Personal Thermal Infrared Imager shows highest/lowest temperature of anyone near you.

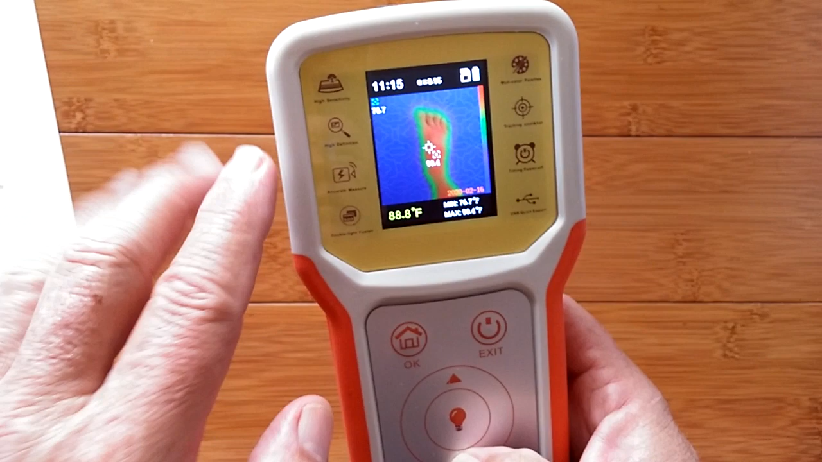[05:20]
On screen: spot 88.8°F
Here we go flip the other way. A different overall contour. And then you have the black and white version where the hotter it is the whiter it is and dark is representative of black.
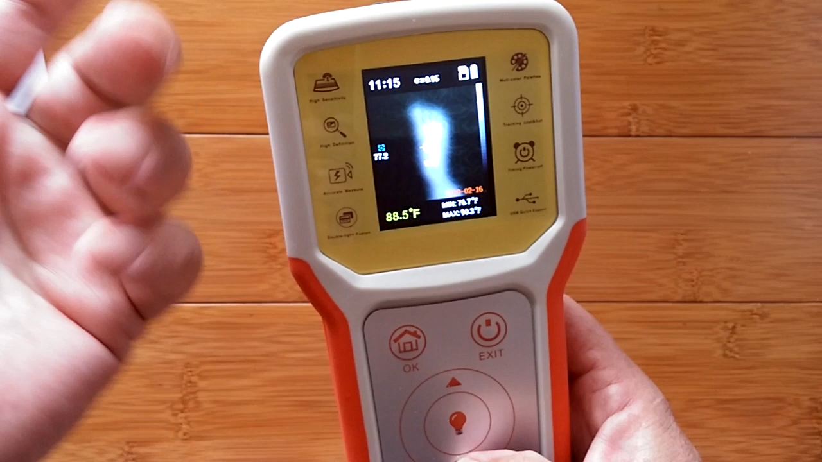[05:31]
On screen: spot 88.5°F
So back to the Starbucks cup you can go even further. Not only can you blend the picture and the
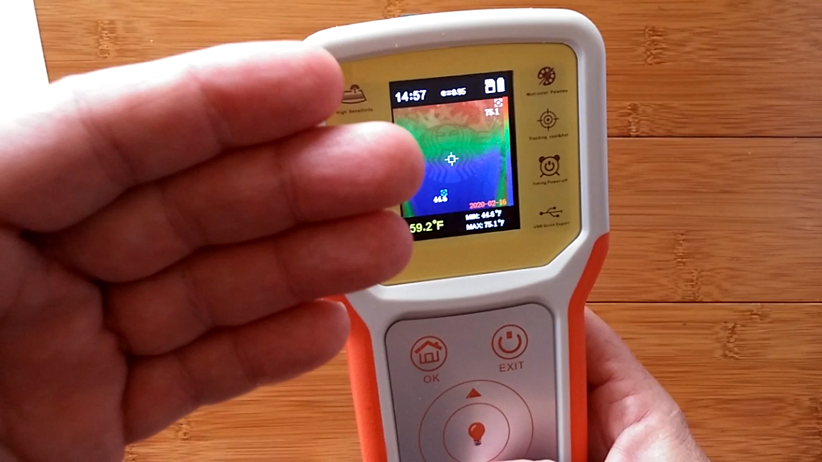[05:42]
On screen: spot 59.2°F
heat map but you can delete the picture completely and just look at the heat map.
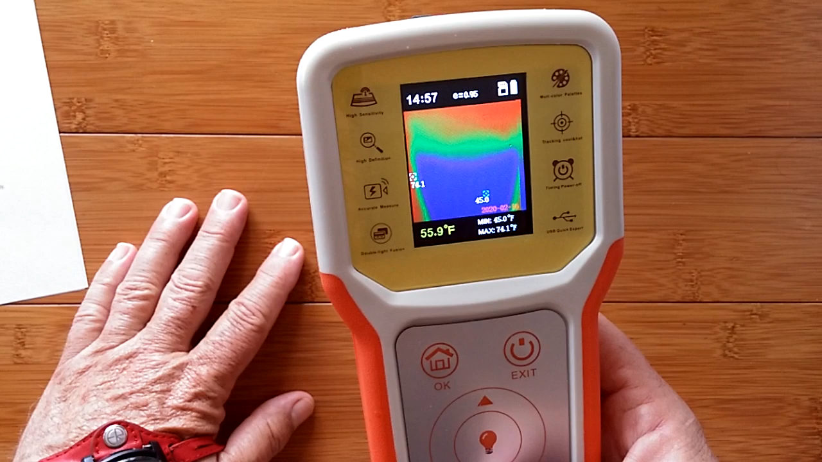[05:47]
On screen: spot 55.9°F
Yeah. So if I were to do that on here well
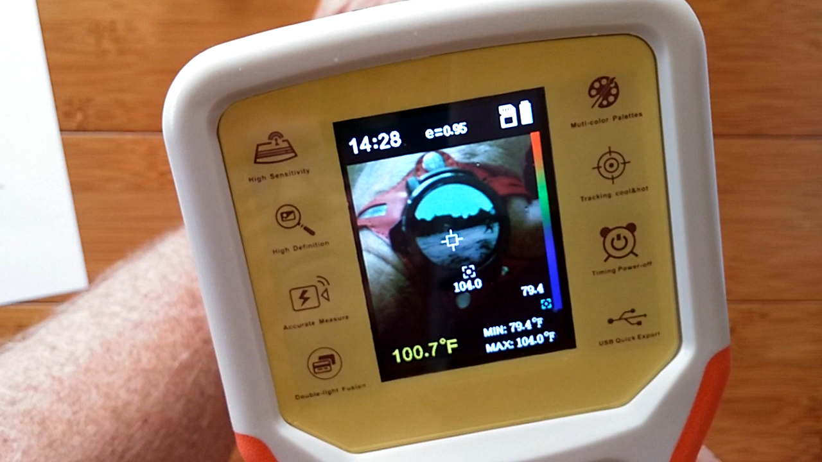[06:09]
On screen: max 104.0°F, min 79.4°F
Here we go. Now I've got a little bit more showing through.
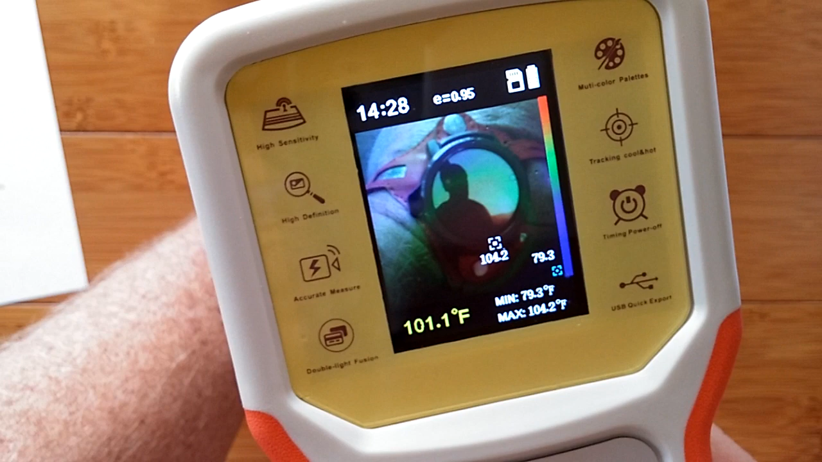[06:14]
On screen: spot 101.1°F, max 104.2°F, min 79.3°F
Now I've noticed I'm a little off-center of the two cameras.
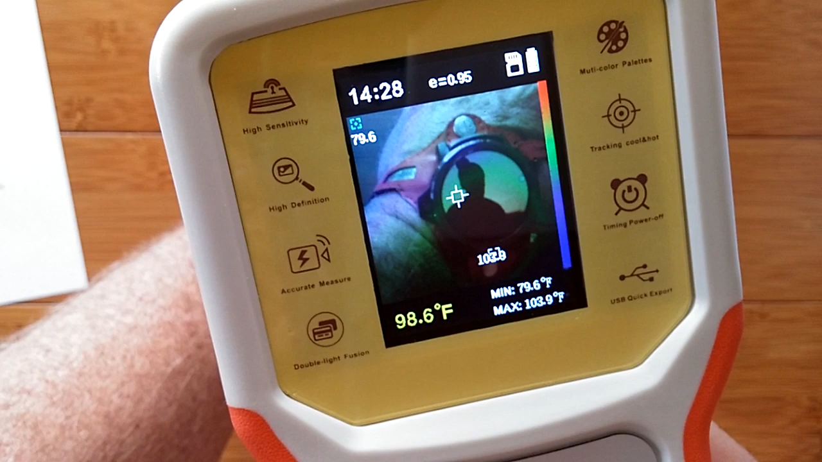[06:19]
On screen: spot 98.6°F, max 103.9°F, min 79.6°F
The thermal camera is showing a little bit lower so the red circle you're seeing at the bottom should be right on top of the picture.
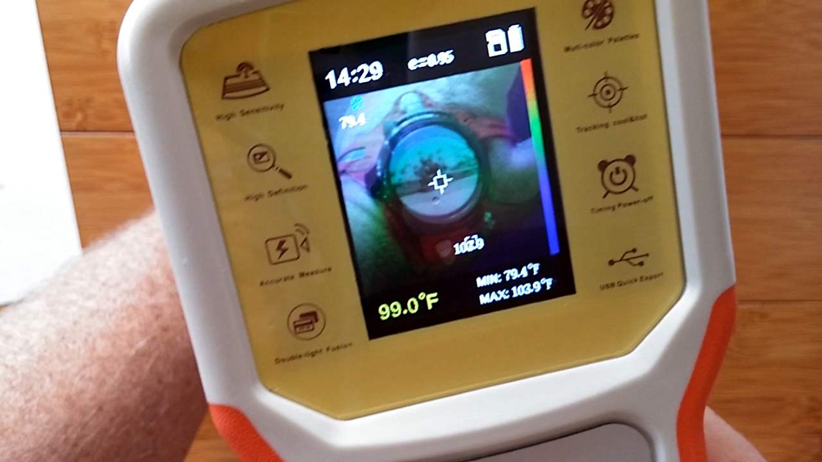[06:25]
On screen: spot 99.0°F, max 103.9°F, min 79.4°F
I got to do some calibration on the device but it's actually helpful because it shows you
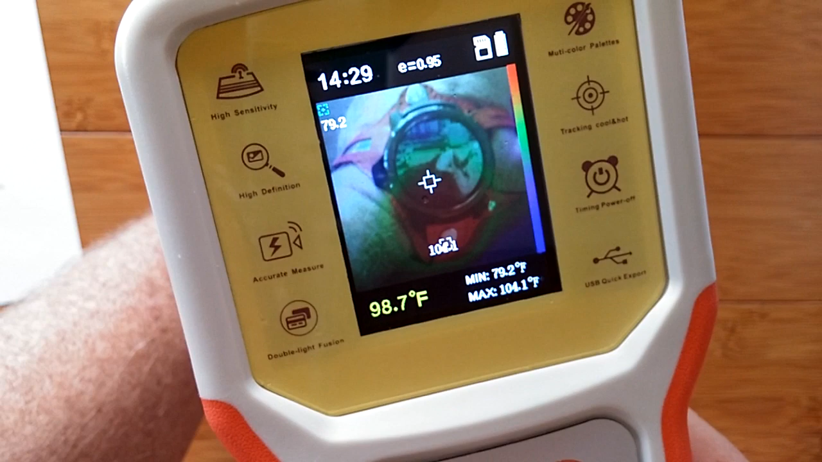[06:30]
On screen: spot 98.7°F, max 104.1°F, min 79.2°F
kind of the two different areas without one masking the other. Here we go.
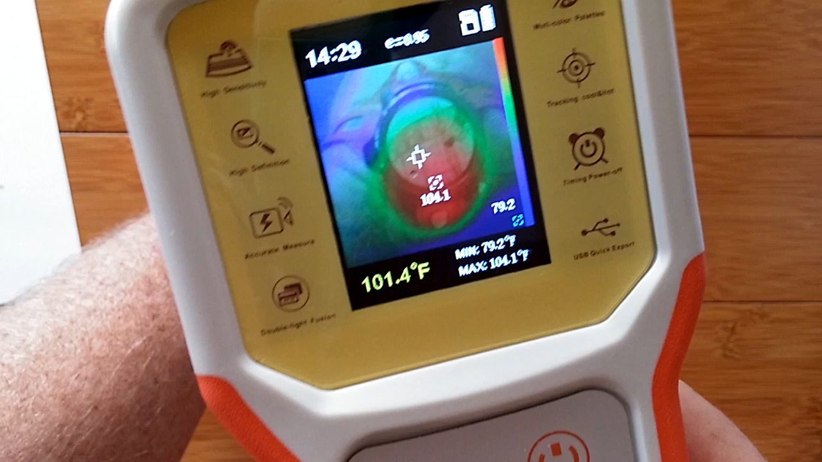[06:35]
On screen: spot 101.4°F, min 79.2°F
This is the one I often run it in. It shows you a little bit of both and then here is the pure heat map itself.
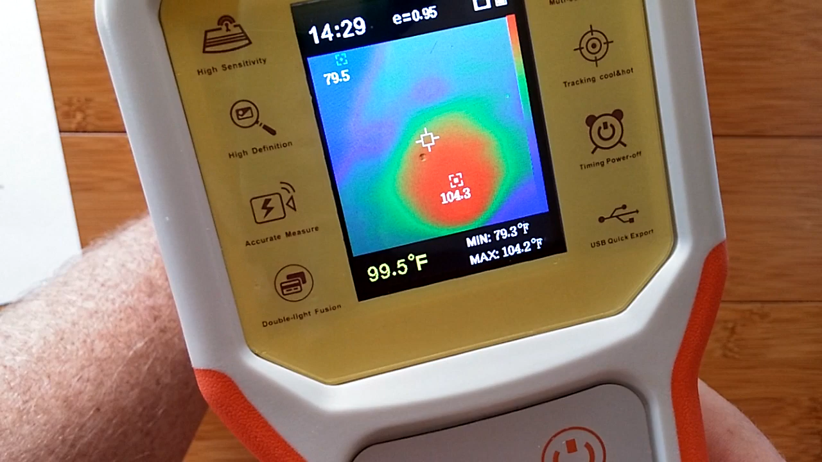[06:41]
On screen: spot 99.5°F, max 104.2°F, min 79.3°F
So if I were having trouble with this watch being excessively hot in a particular area I could go straight into this heat map.
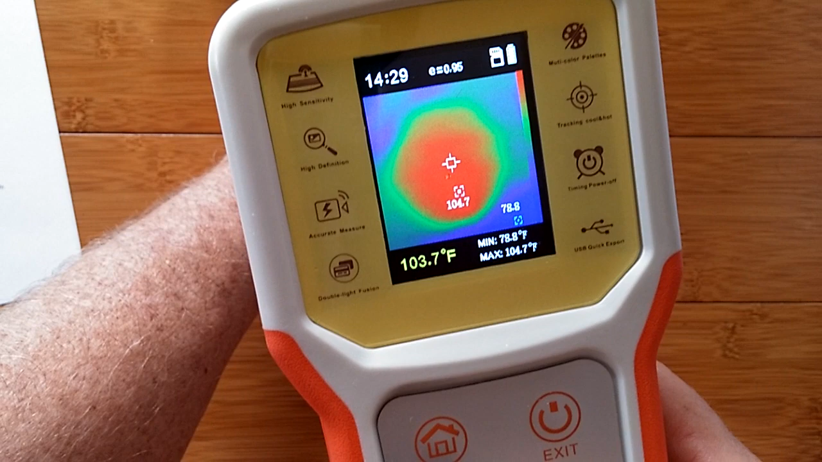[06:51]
On screen: spot 103.7°F, max 104.7°F
See it's showing that the front of the watch is 104 degrees while the ambient desk on the side is only 78 degrees and if I were to touch it yeah